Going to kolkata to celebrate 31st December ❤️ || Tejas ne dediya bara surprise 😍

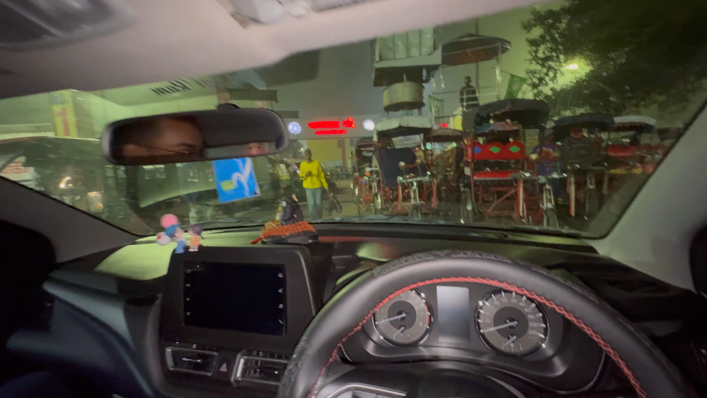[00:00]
गाइस हम लोग को लगा था मजाक, और देख सकते गाइस फाइनली तेजस आ गया है।
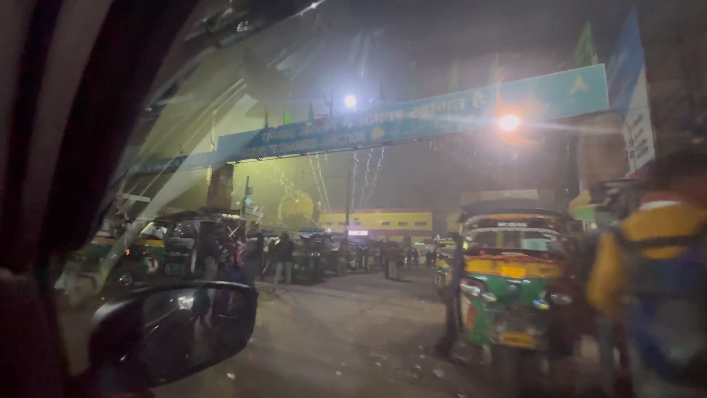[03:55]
बाकी ये वाला जंक्शन रहा गाइस देख सकते हैं जहाँ से भी हम लोग गए थे पापा को छोड़ने के लिए, और देख सकते हैं गाइस मैप पे दिखा दो आशीष थोड़ा कितना दिखा रहा है,
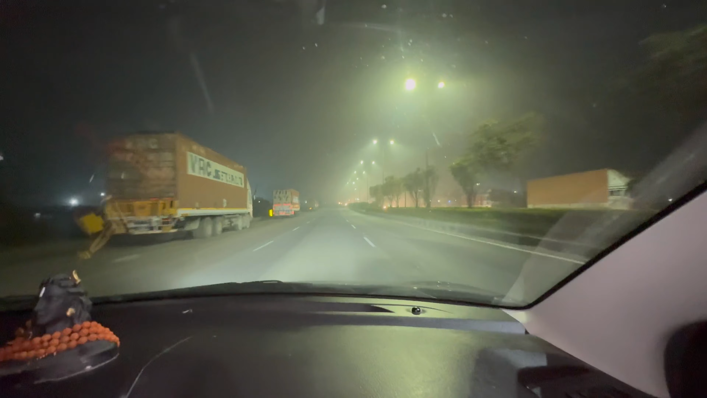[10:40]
कुआ भी देख सकते हैं रोड पे लाइट के लिए कितना ज्यादा कुआ दिख रहा है। बाकी अब चलते हैं गाइस, फॉग चेक कर सकते हैं गाइस कितना ज्यादा है।
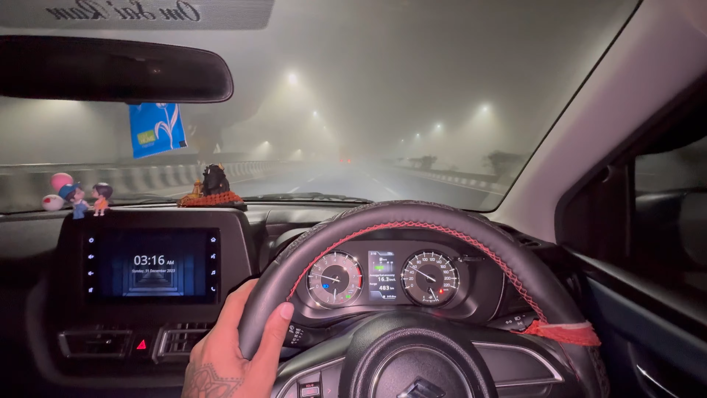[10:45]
देख सकते हैं गाइस सामने का ट्रैक मतलब कितना पास में है और कुछ वो भी नहीं दिख रहा था, अभी तो पास में आया तो दिख रहा। और लाइट वगैरह भी जो रोड पे लगा हुआ है स्ट्रीट लाइट, उस पर भी देख सकते हैं कितना ज्यादा फॉग जमा हुआ गाइस।
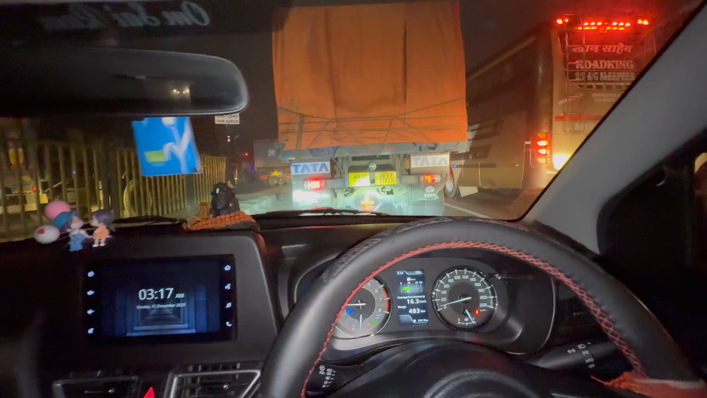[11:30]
इतना ज्यादा ट्रक वगैरह दिख रहा तो थोड़ा बहुत ट्रैफिक तो होगा ही होगा गाइस।